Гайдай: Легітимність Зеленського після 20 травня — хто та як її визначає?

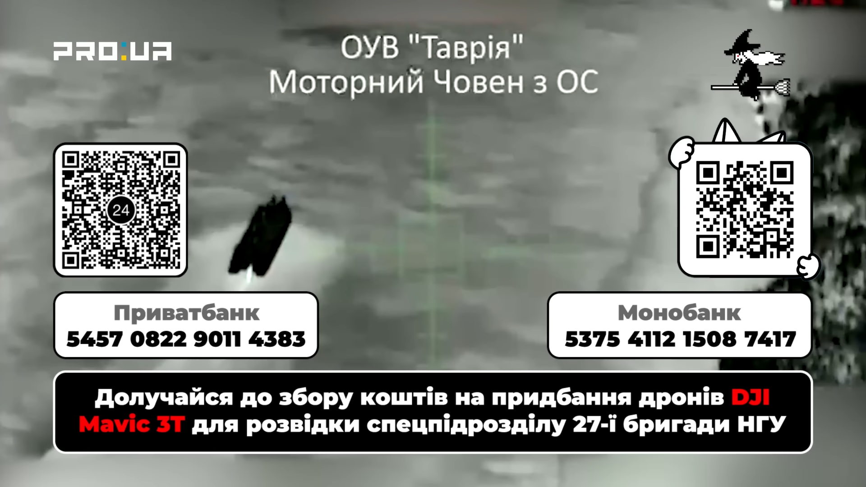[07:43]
Зараз ось на цих ексклюзивних кадрах ви бачите дуже незвичну операцію зі знищення ворожого бойового катера, причому на повному ходу. Бачите? Лучно, гучно і яскраво.
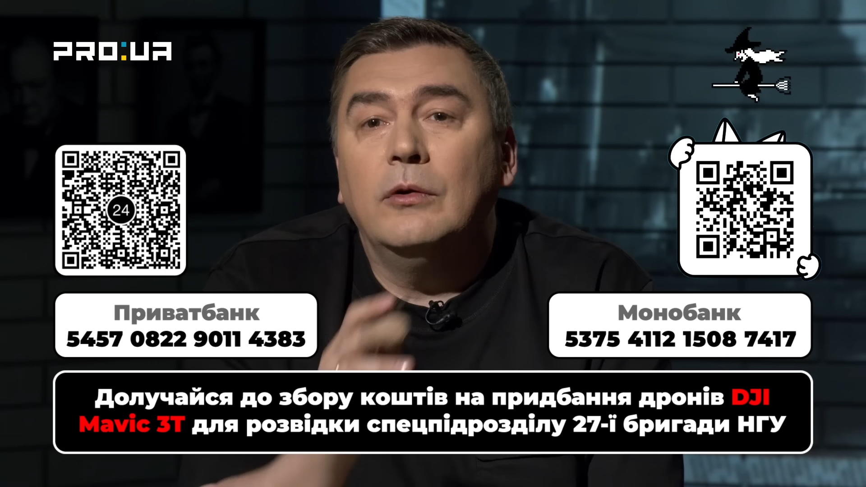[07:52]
І це також результат вашої допомоги. В нас є план. Зберемо п'ять мільйонів і забезпечимо наших хлопців 25-ю мавіками 3Т.
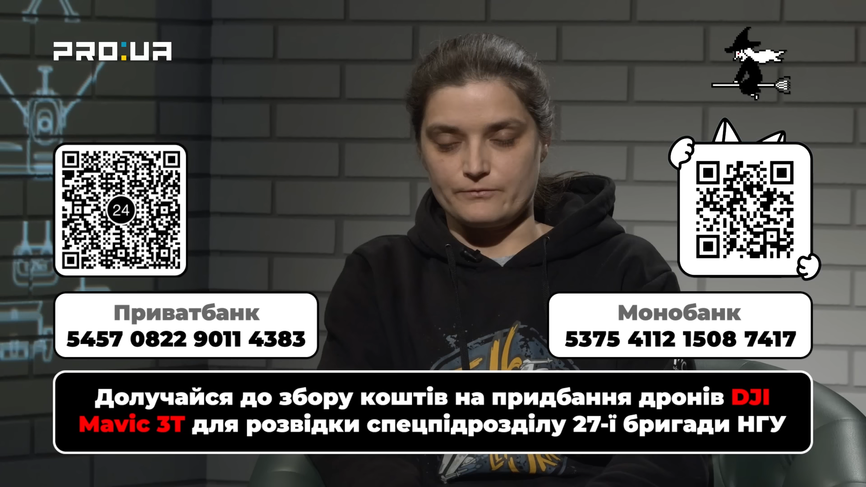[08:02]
Воюємо розумно, технологічно. Розуміємо, що в 21-му столітті потрібно воювати технологіями, а не людьми. Саме за ваші донати наші бійці нижча техніко-окупантів.
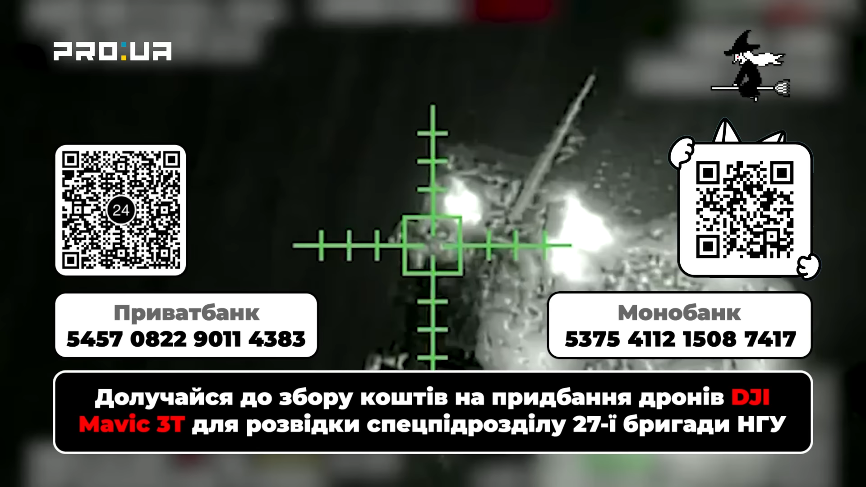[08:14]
Придбані і передані на фронт тепловізійні дрони мавік
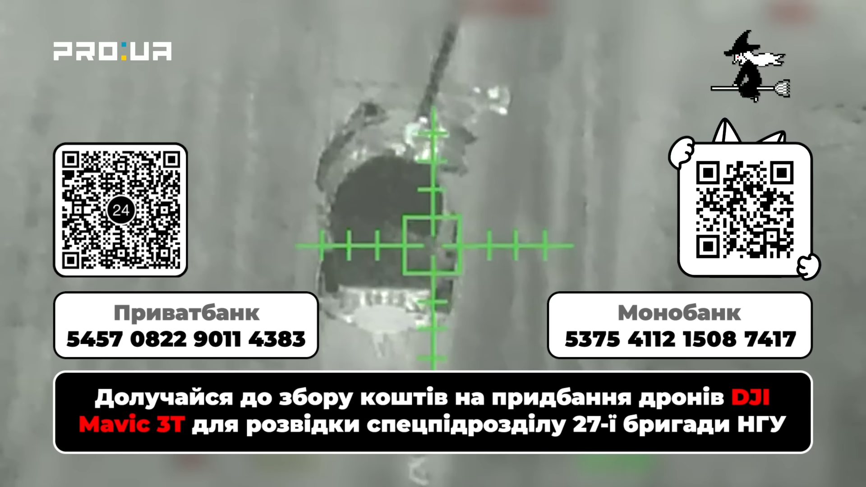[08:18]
допомагають нашим бомберам виявляти ворога навіть в найтемніший час доби.